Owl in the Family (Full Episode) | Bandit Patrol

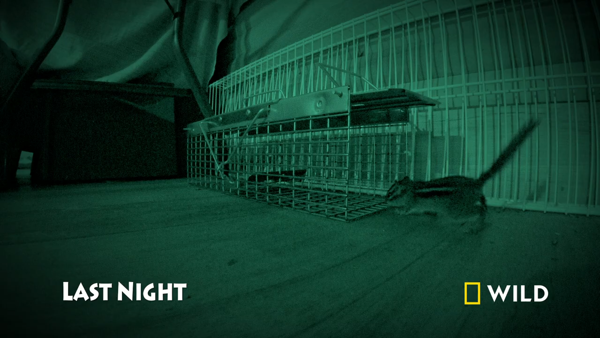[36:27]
The plan to recapture the injured chipmunk isn't going well for rehabber Bridgette Williams and her staff.
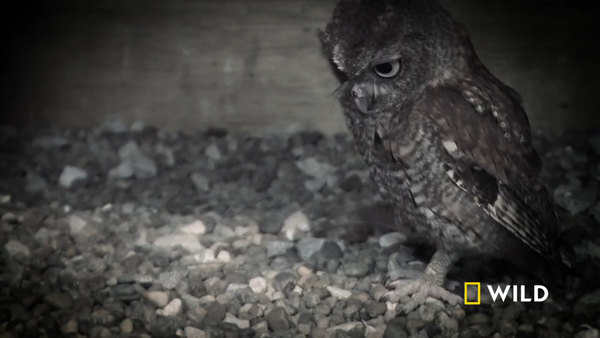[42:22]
He started taking his own live prey. Jimmy is a beautiful, beautiful bird.